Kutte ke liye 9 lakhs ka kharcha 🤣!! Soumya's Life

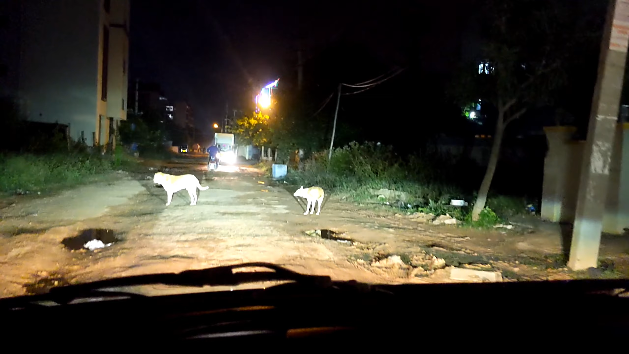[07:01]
और ये देख सकते हो आप कितना कुत्ते हैं यहाँ पर, जो मैं स्टोरी बोल रही थी कि मेरे आने, मतलब जब मैं नया नया आई थी उस दिन, जो होम टाउन से शॉपिंग करके आ रही थी, जो इंसिडेंट हुआ था यहीं पर हुआ था मेरे साथ।
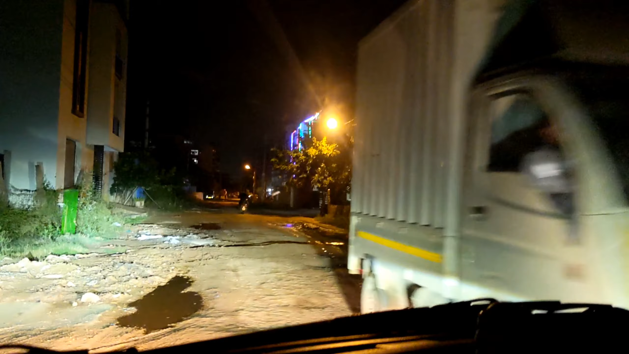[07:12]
और भगवान यही कुत्तों के वजह से मुझे जल्दी से जल्दी कार लिया है मैंने, मतलब कुत्ते के वजह से तुम 9 लाख खर्चा कर दिया मेरा,